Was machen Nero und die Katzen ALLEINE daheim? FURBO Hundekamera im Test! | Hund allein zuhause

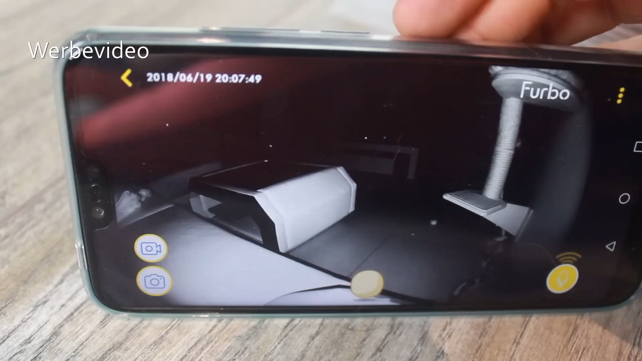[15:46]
Aber hier allein schon durch die ganzen tollen Funktionen, die sie hat, kann man halt wirklich nicht meckern. Und man sieht, wo sich hier Nero hinten auffällt.